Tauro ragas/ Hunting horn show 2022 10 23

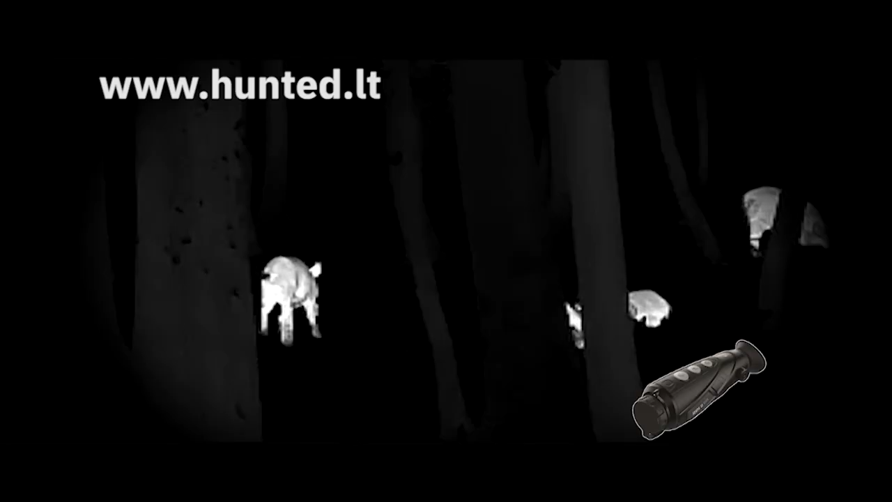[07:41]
Iki 8 kartų skaitmininė artinima su vaizdo vaizde funkcija. Kompasa.